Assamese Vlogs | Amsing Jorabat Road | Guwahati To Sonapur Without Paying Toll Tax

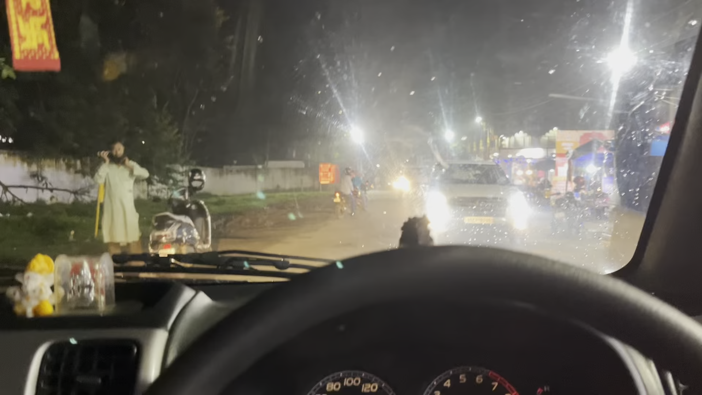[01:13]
ৱেলকাম টু নাৰেংগী মিলিটাৰী ষ্টেচন এই পাই গ'লোঁ আৰু ইয়াতে ভিডিঅ' নকৰোঁ এইখিনি ভিডিঅ' কৰিলে মানে কিবা ৰখাই দিব পাৰে
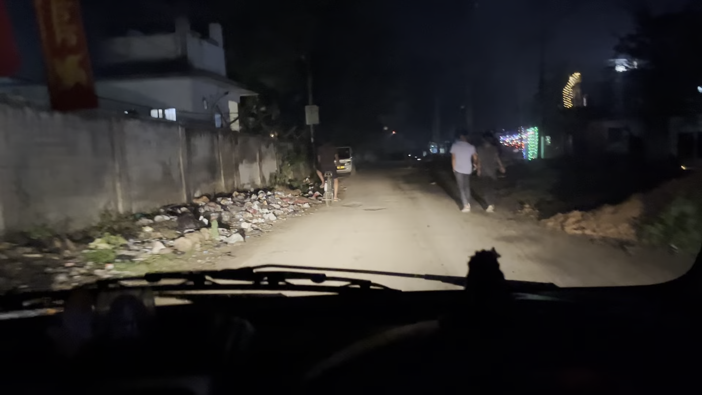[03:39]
নতুনকৈ এনেই আগে পিছে ইয়াতে আহি থাকোঁ ভিডিঅ' কৰোঁ দিনত দেখাইছিলোঁ এটা ৱাটাৰফল এটা আছে সাতগাঁও ৱাটাৰফল বুলি কয় এইটো সাতগাঁও মানে আমচিং ৱাটাৰফল বুলি
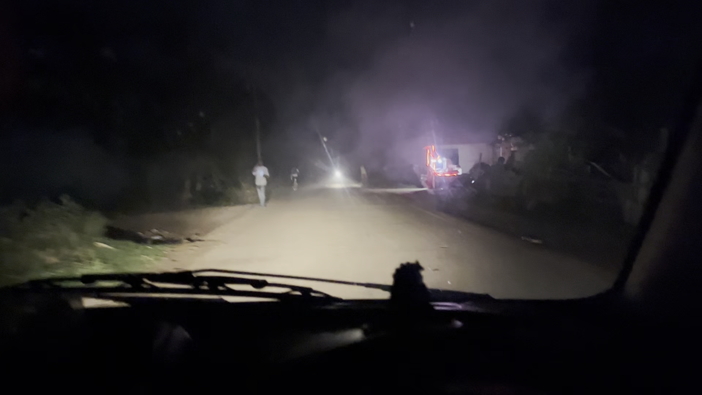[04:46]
গৰমে আছে ইয়াতে ঠাণ্ডা এইবিলাক মানে যিমান চাইডে চাইডে দেখা পাইছে ৰাস্তাবোৰবিলাক মানে হেৰিবিলাক কেম্পাছবিলাক
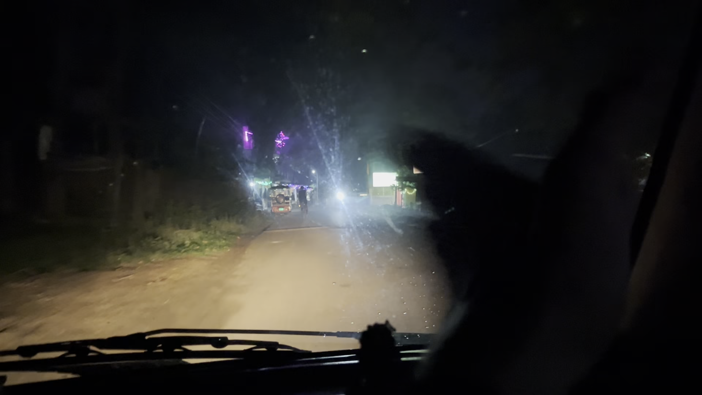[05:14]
অলপমান আগৰ পৰা আমি যদি এনেকৈ লেফ্ট চাইড লওঁ তেতিয়া আমি পাম পি কে ইকো রিট্রিট পাম পি কে ইকো এখন মানে সেই আৰু রিজর্ট টাইপৰ হয় আৰু এই লেফ্ট চাইডে
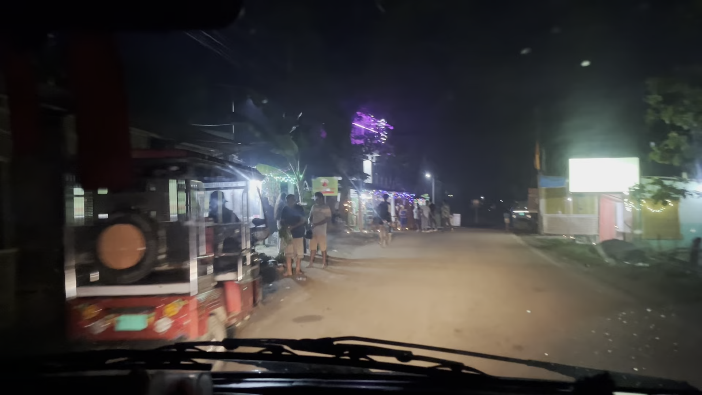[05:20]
এইফালে এই সাইনবোৰ্ড মাৰাই আছে এইখন এইফালে ইফালে গ'লে আমি পি কে ইকো রিট্রিট পাম আৰু ইফালে এটা ৱাটাৰফল আছে
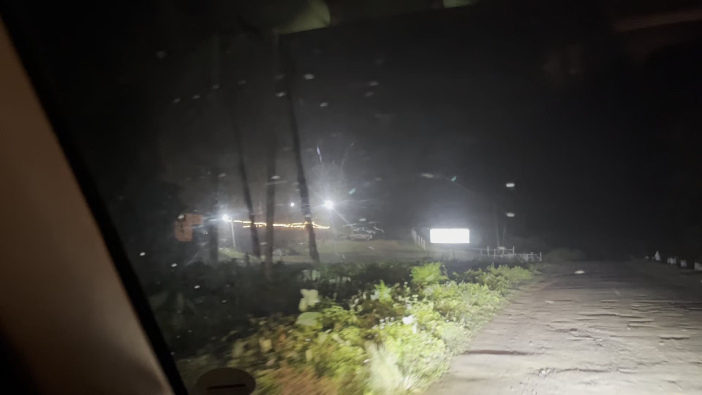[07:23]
ৰাস্তাটো আজিকালি বেয়া হৈছে আগতে ৰাস্তাটো বহুত ধুনীয়া আছিল এতিয়া মানে ভাঙা চিঙাৰে ভৰি গ'লে হ'লে গাড়ী বহুত আছে আজিকালি এয়া কে এম নাইন নেষ্ট এইখন
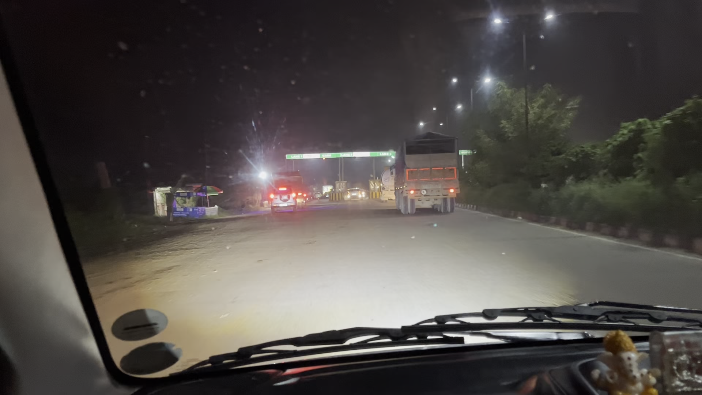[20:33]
আমি এটা পাই গলো টোল গেটখন পাই গলো